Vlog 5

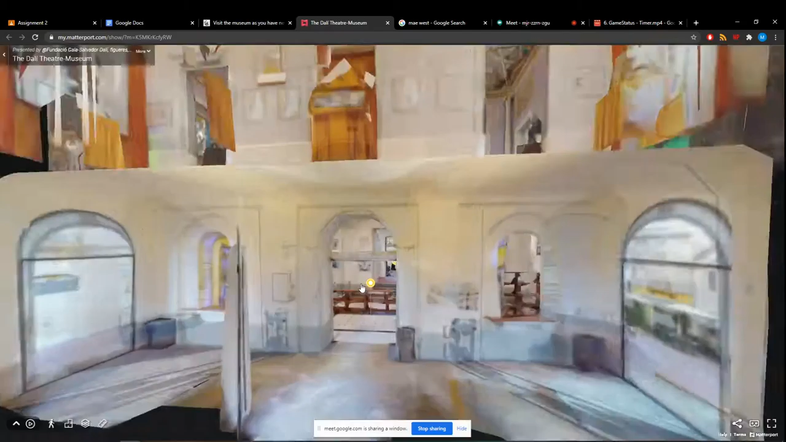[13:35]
To your left. Oh ni nampak dia gambar. Lah, ni dia. For those yang tak tahu. Hmm. Yang tak kenal.
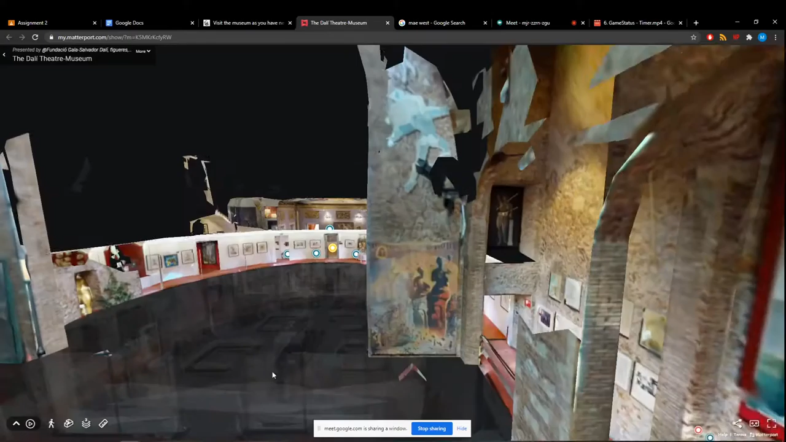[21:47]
Oh, dahsyat ke interaction untuk museum ni. Kau boleh zoom out, zoom in. Kalau kau pergi floor plan lain.
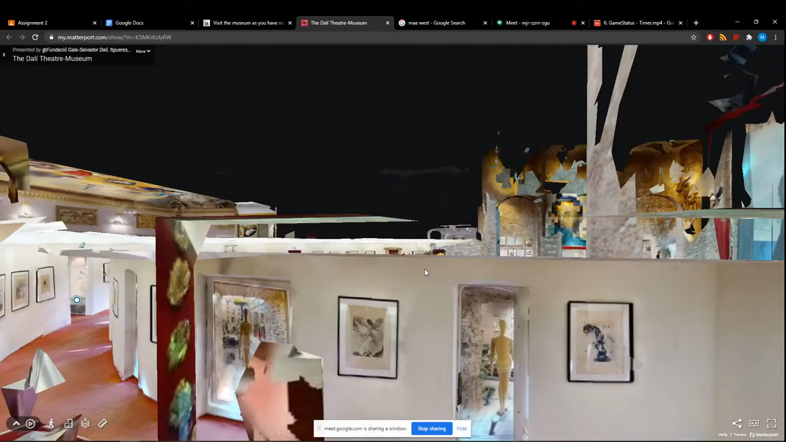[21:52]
Ni kita dah pergi, kita dah pergi.
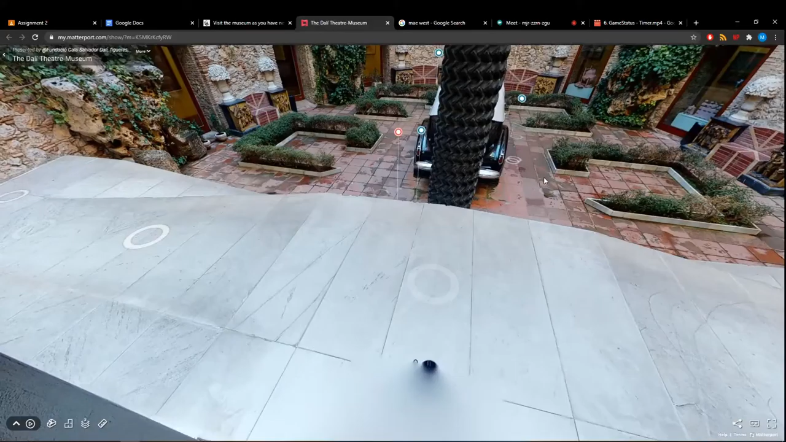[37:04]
Oh, ni. Dia stack tayar ha. Dia stack tayar ni. Atas kali ada boot.
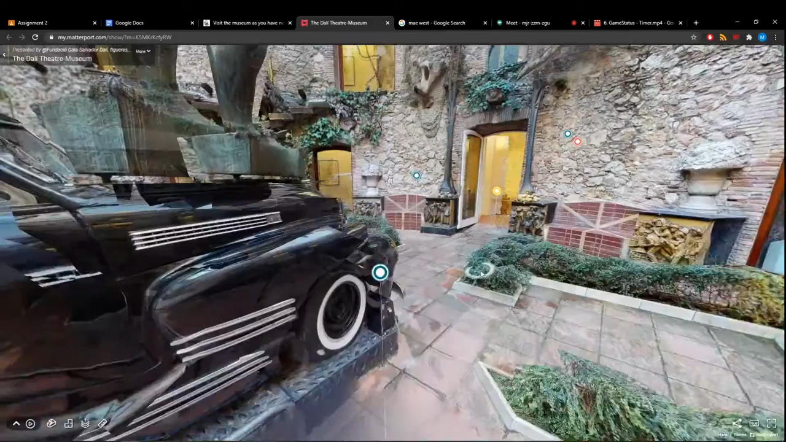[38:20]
Tapi kalau datang memang first nampak taxi ni ah paling ikonik aku rasa.